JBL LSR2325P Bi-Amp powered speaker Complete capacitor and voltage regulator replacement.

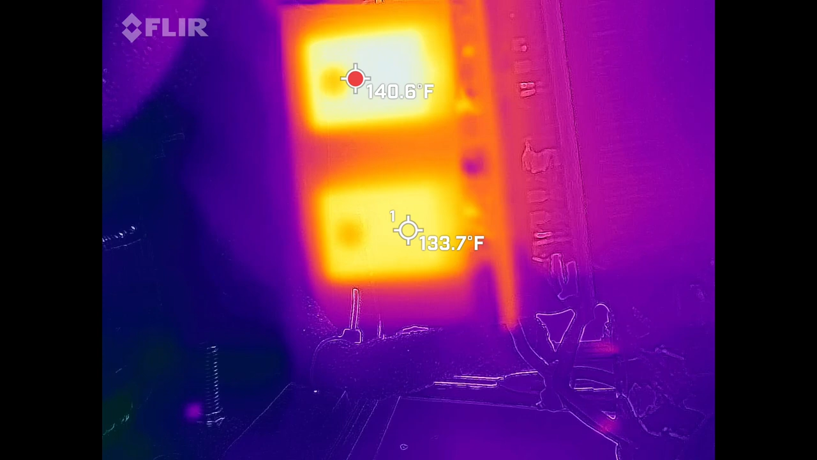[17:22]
Now I do have some electrical tape on the back of these regulators as in the last one of these I did because electrical tape has a higher emissivity of 0.95, which is what the camera wants to read. So we're holding pretty steady at 140 right there.
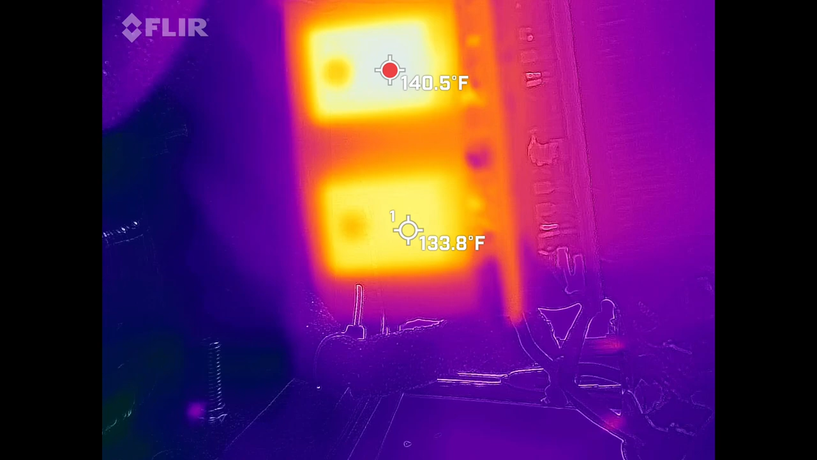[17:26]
So let's go ahead and take the tape off and see what we get.
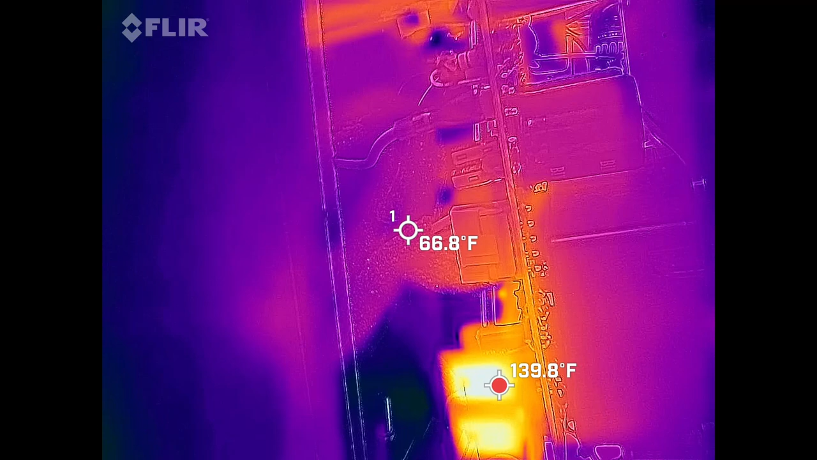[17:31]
On screen: spot 66.8°F
Okay, tape is off. And see now we're only reading 134 and of course the metal has a very,
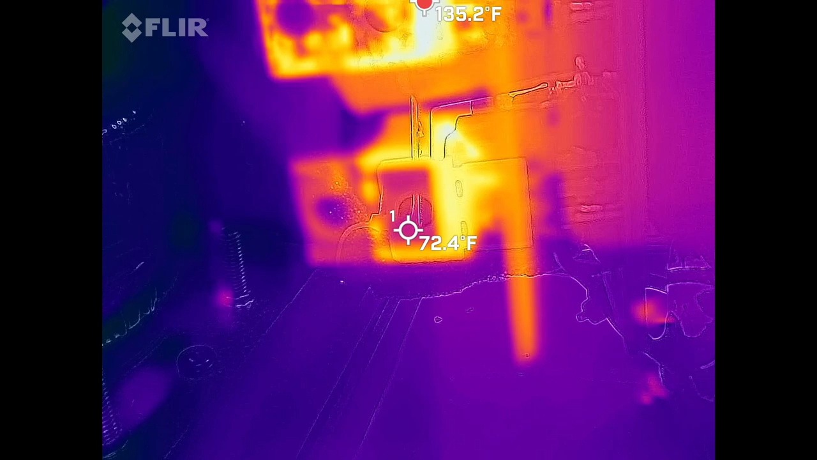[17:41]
On screen: spot 72.4°F
very low emissivity range. So the black tape actually lets you read things better with an infrared camera.
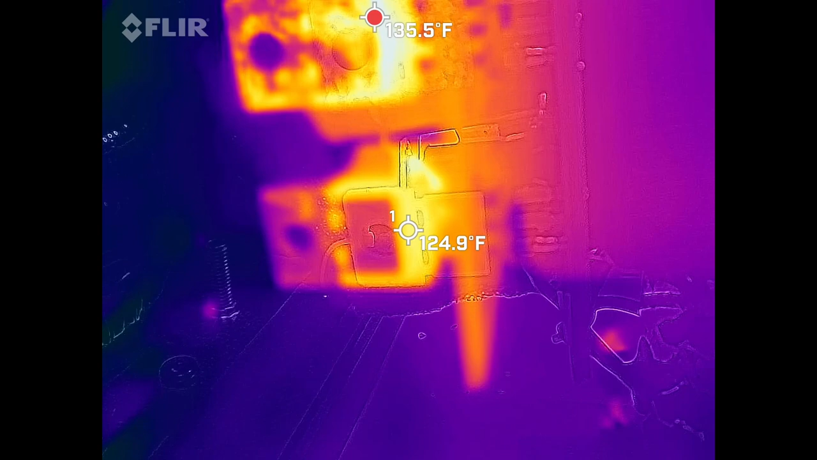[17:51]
On screen: spot 124.9°F, max 135.5°F
So I think we're going to be just fine. Well, so I'm just looking down in here at these regulators and
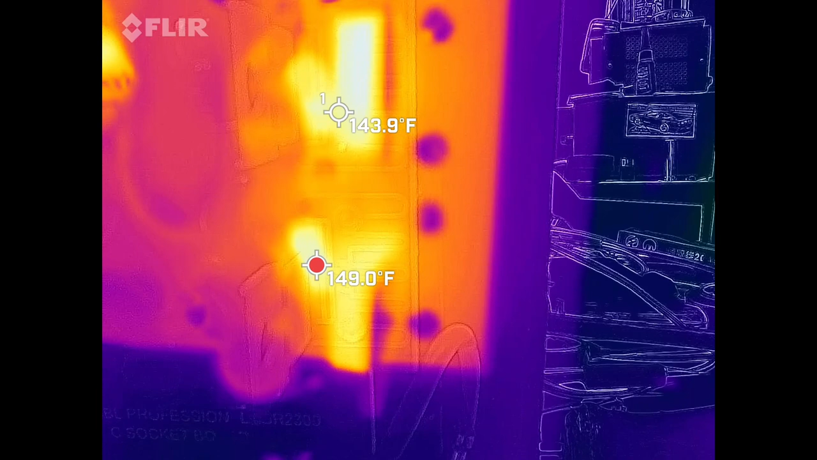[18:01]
it's got a couple of resistors down in here that spread out some of the heat. They absorb some of the energy so the regulators don't have to do it all.
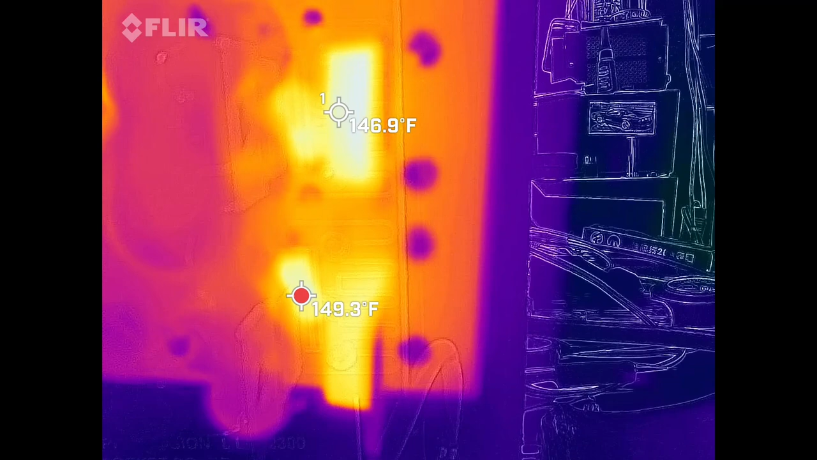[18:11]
And so we're seeing 147 on that one. Try to get the spot over here where you can see it a little bit better.
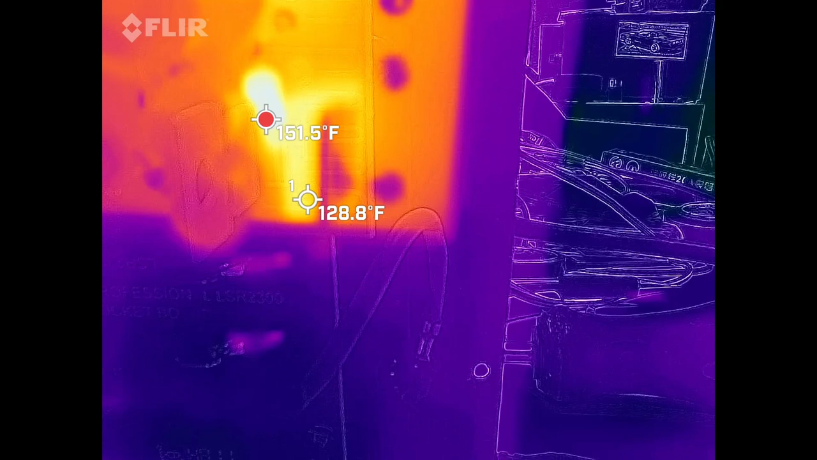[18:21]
And 134, 137 on that one. Now the resistor is warm.
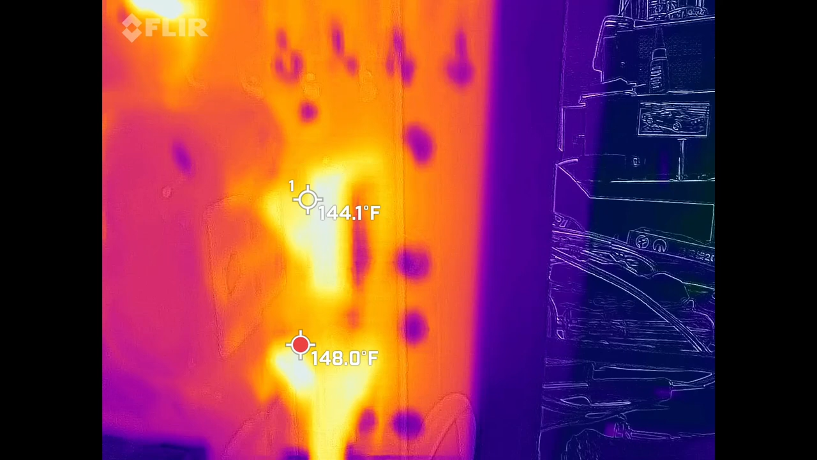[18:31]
And then up in here that resistor that you saw is 162. That's perfectly fine. You can actually see the op amps up in here. They really bias these things on.
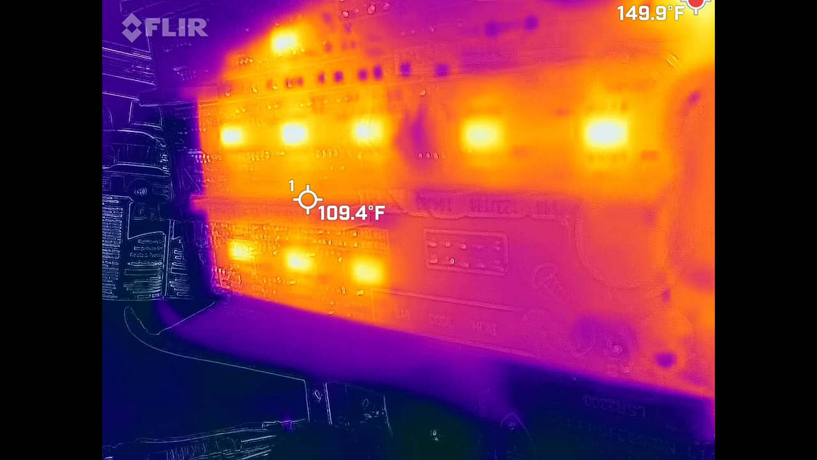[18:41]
On screen: spot 109.4°F, max 149.9°F
They are definitely getting much warmer than I would like to see. 145 degrees, but that's the way JBL designed these things to get nice and warm.
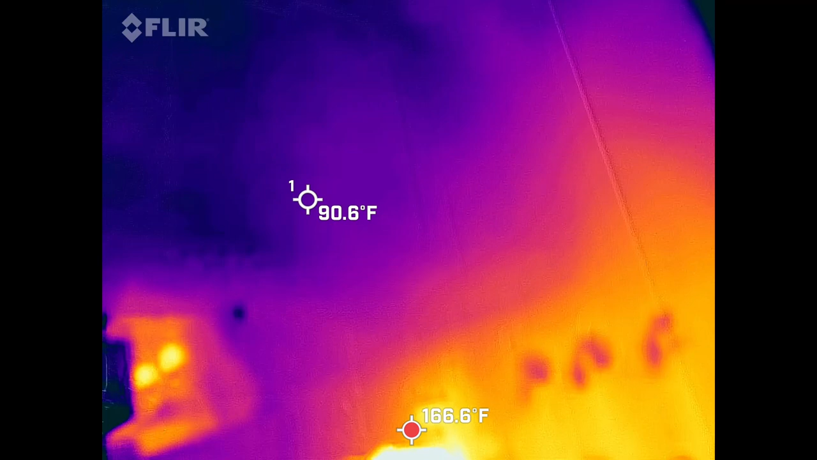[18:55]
On screen: spot 90.6°F, max 166.6°F
I wonder if I can actually see the output ICs up here somewhere. Oh, they're running nice and cool.
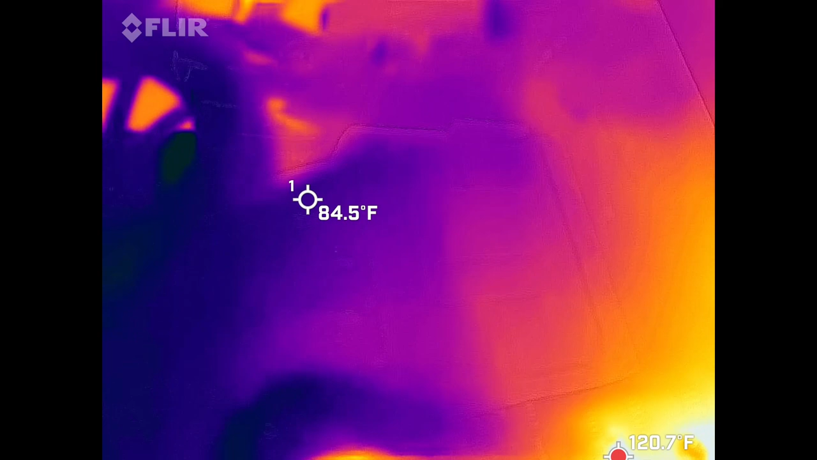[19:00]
On screen: spot 84.5°F
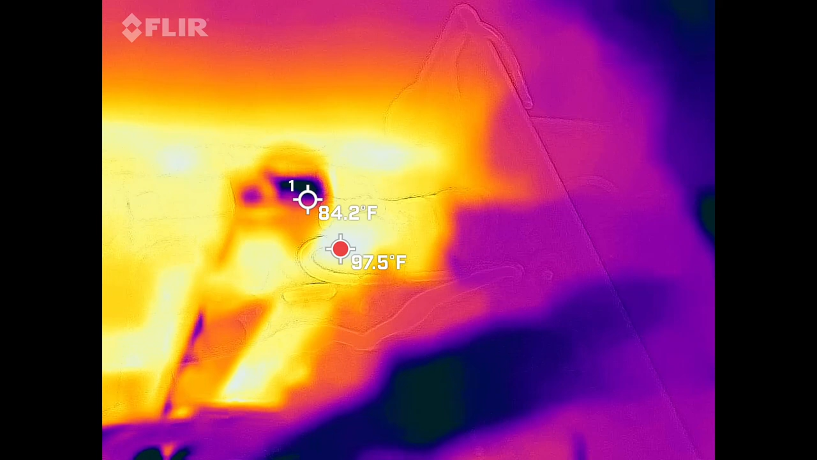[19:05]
On screen: spot 84.2°F, max 97.5°F
There they are in about the 90 degree range. Not too shabby at all.
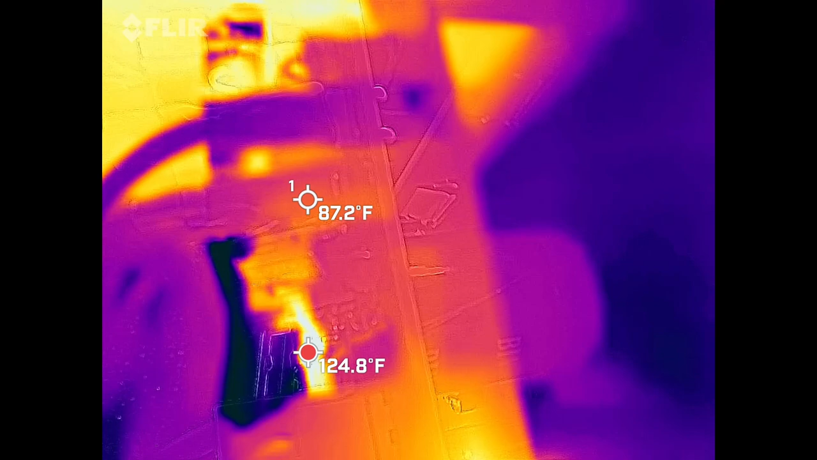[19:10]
But anyhow, there it is.
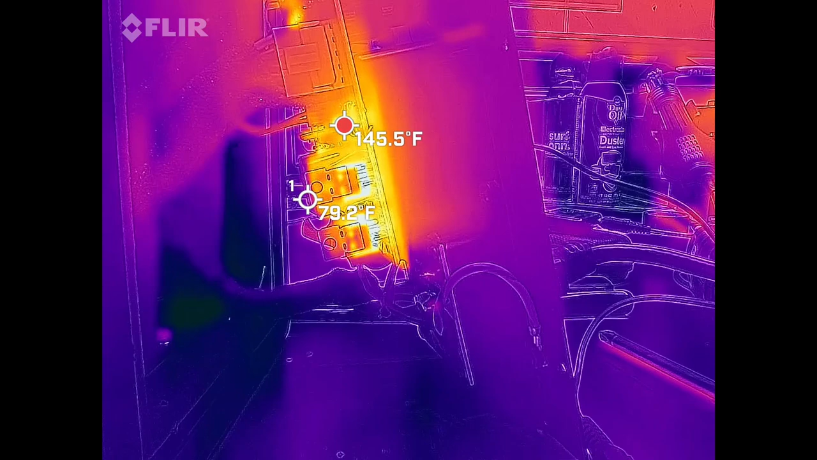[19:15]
The JBL up and repaired once again working absolutely perfectly.
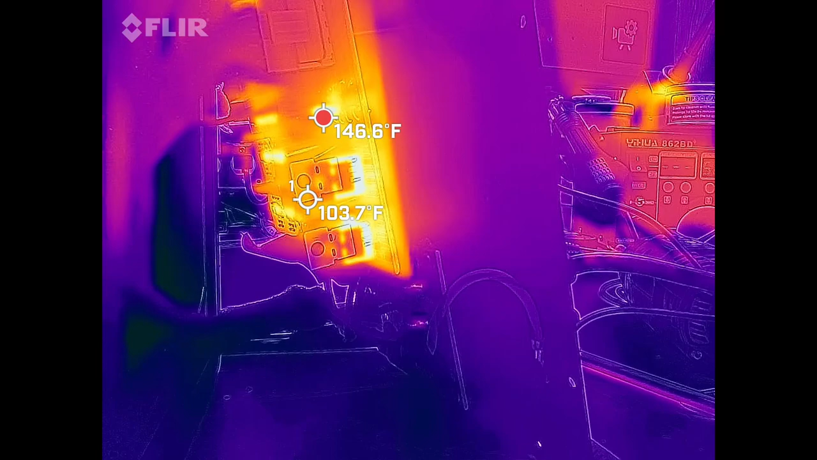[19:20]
Well, I'll just leave you with this infrared view while I do the outro.